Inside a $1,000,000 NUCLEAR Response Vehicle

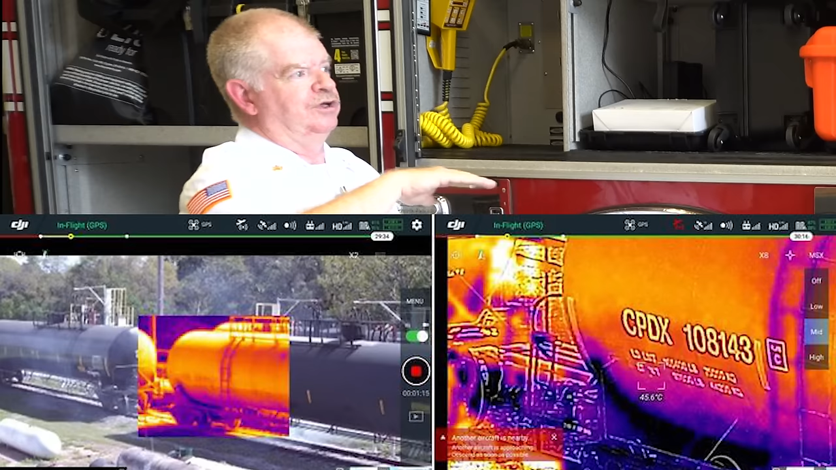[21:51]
On screen: spot 45.6°C
You can see the tank level. So you know how much is in the tank, you know, and that's a good tool to have because, you know, like I said, the infrared, you can see the tank levels.